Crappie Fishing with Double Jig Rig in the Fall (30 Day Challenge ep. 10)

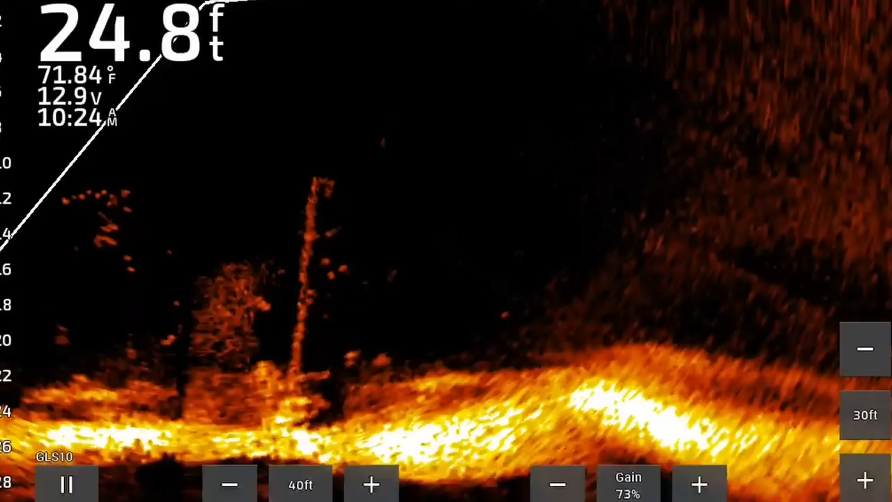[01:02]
On screen: depth 24.8 ft, water 71.84°F
i'm the currents pushing the jigs down river which is that way there he is dropped it right into him
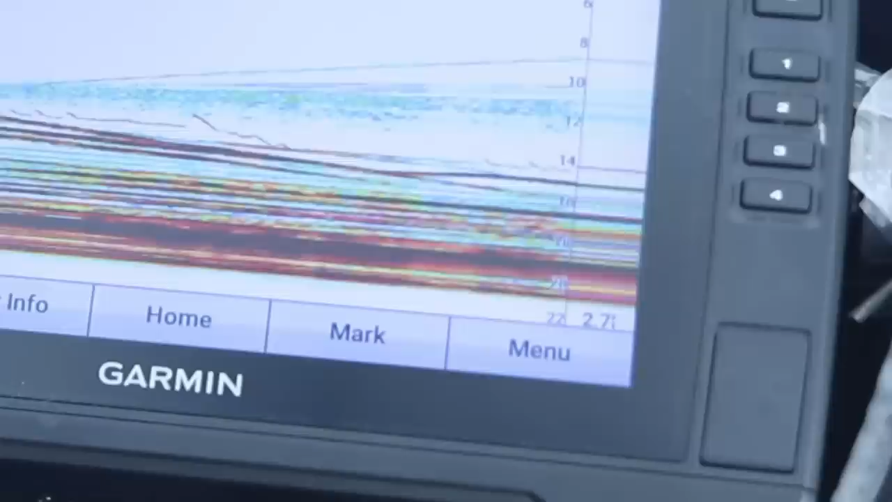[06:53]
2d sonar if you got simple 2d sonar drop the jigs down open up that cone angle to the widest possible viewing so you can see your jigs on your 2d sonar which i've done numerous videos on you can video game fish with just 2d sonar on these crappie because they're stacked so tight to the brush piles which when you're fishing with electronics having two jigs to be able to pick out what is
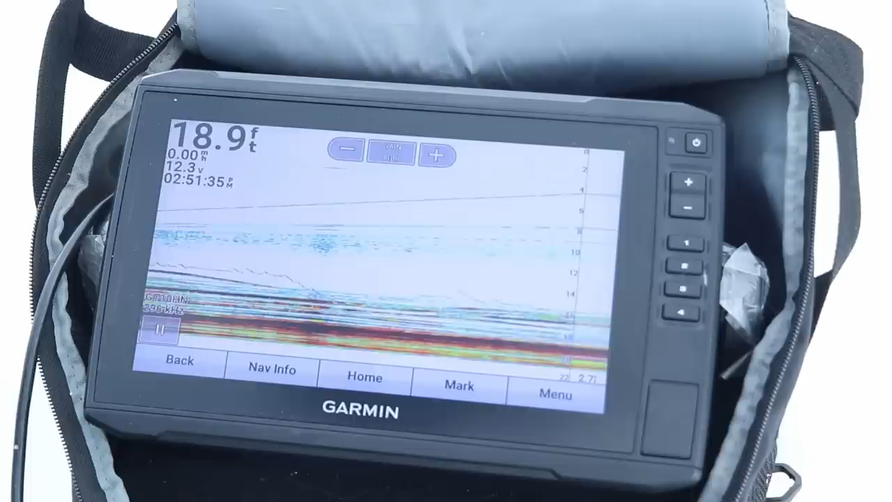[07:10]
On screen: depth 18.9 ft
what on your screen it helps a lot so that's one other advantage of using 2d or of using a double jig setup for either 2d sonar or if you're using live scope or some sort of forward facing sonar gosh dang that thing that brush pile is loaded with crappie i mean absolutely loaded they're not big but if we can pull eight or nine more nine to ten inch fish off this brush pile i think we got ourselves a decent meal
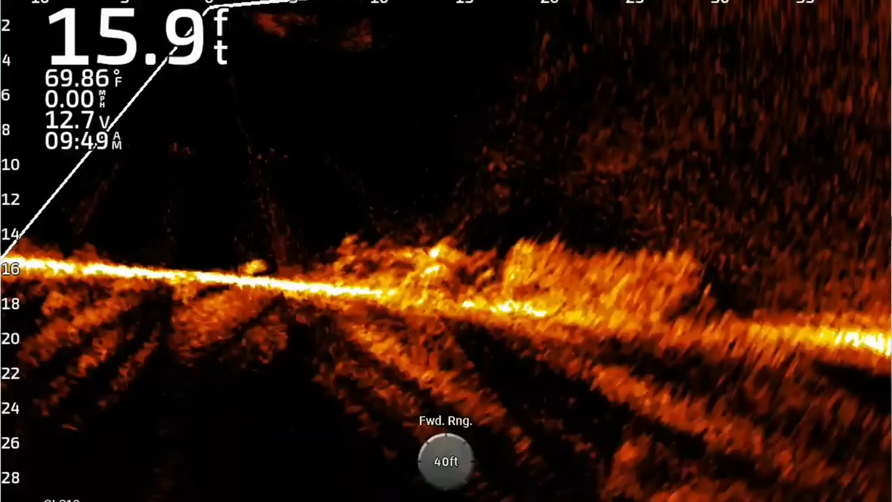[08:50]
On screen: depth 15.9 ft, water 69.86°F, speed 0.00 mph
you guys see that big fish straight below the live scope that is a musky
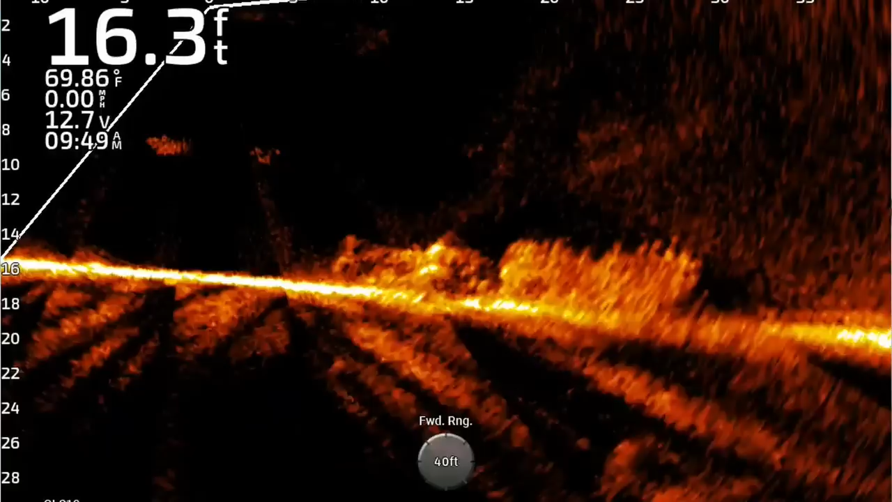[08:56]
On screen: depth 16.3 ft, water 69.86°F, speed 0.00 mph
chasing those crappie there's a lot of guys out here today and most of them are chasing after musky oh he's going to keep two i think now we're going to throw him back this is a game of like quarter inches he's going to go back see you buddy now as the weather turns and it gets very cold
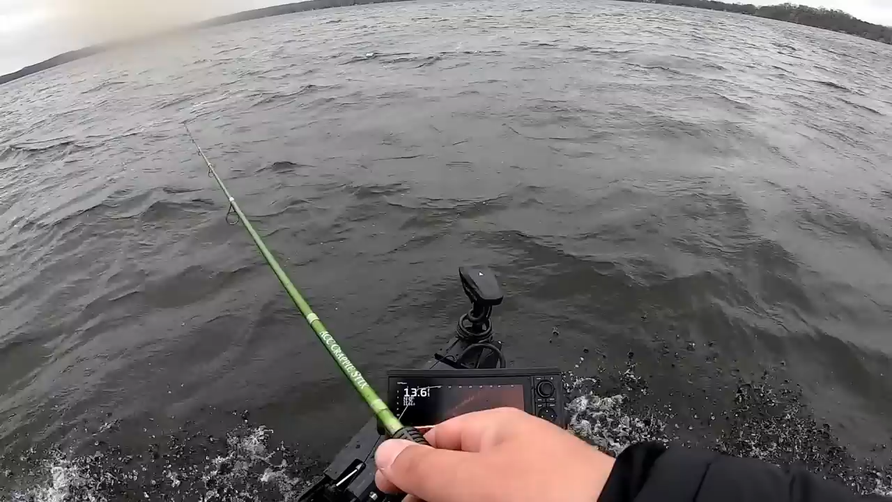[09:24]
water times are going to drop and these fish are actually going to push off to a harder and soft bottom transition line
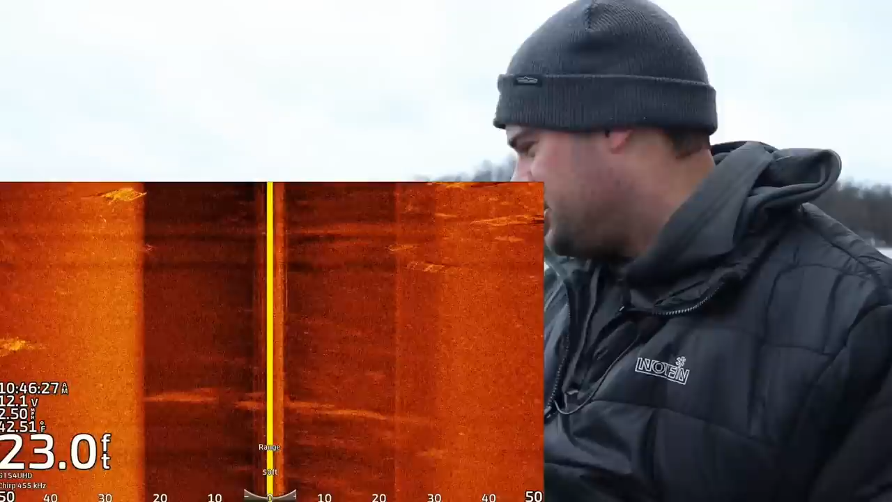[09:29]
On screen: depth 23.0 ft
and if you can find any piece of cover along this transition line i've filmed a number of videos in the past these fish will actually step stack up in very large schools along this transition line depending on the type of day if it's a sunny day
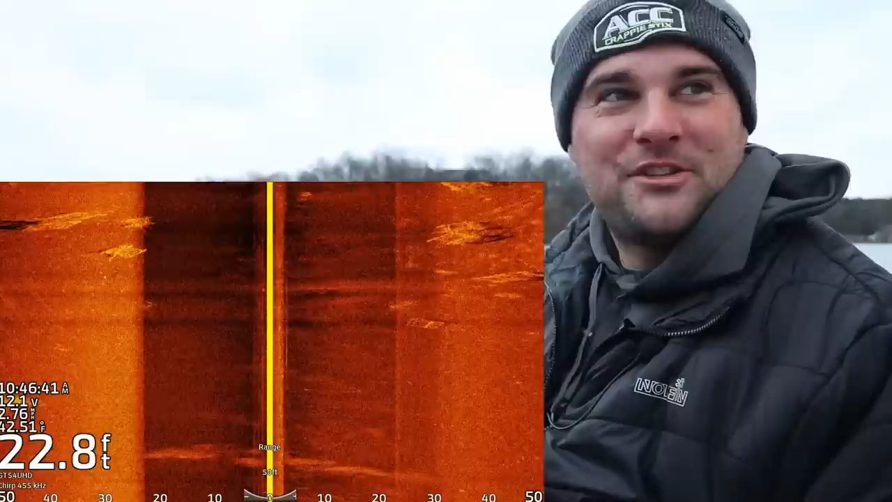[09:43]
On screen: depth 22.8 ft
they might be spread out away from the brush piles but if it's a cold front they're going to be pushed in to these brush piles as you guys can see here on the side
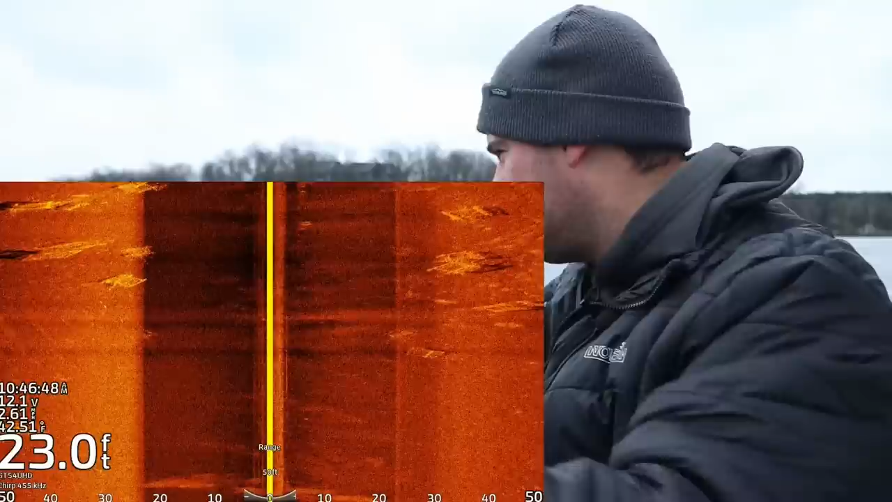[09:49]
On screen: depth 23.0 ft
imaging and the live scope the double jig setups are a great way to fish deep water and fish fast so using this as we get into fall into the colder